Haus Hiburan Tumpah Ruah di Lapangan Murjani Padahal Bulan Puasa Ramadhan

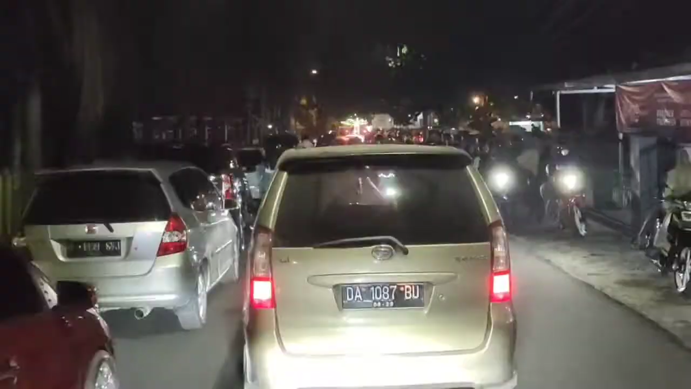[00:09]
Lewat sini juga malah tambah padat.
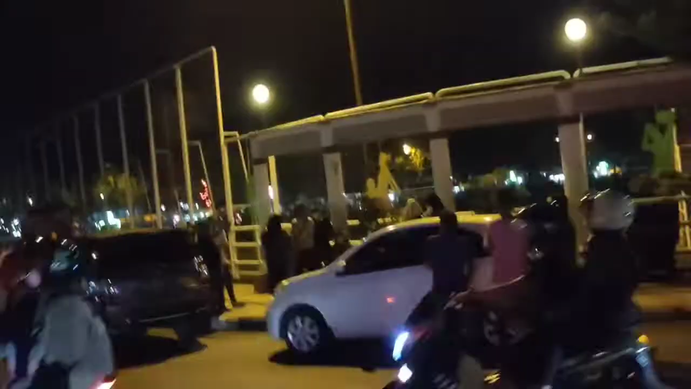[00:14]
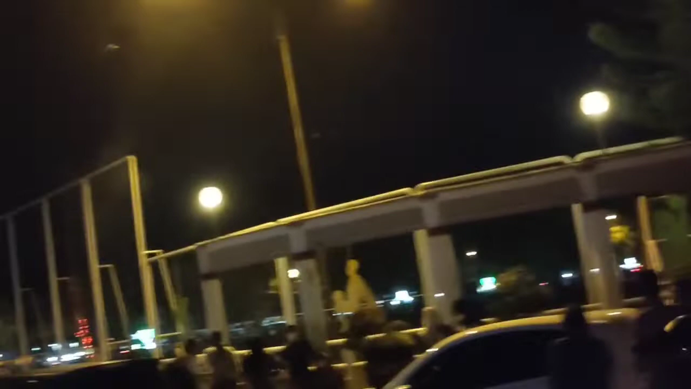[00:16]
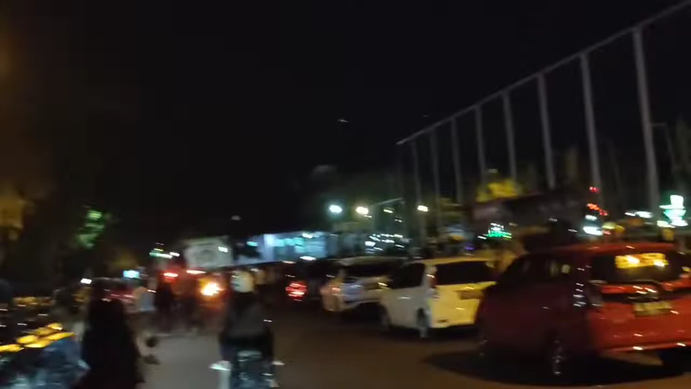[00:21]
Penuh. Wih, itu ada kalau lewat ngerinya.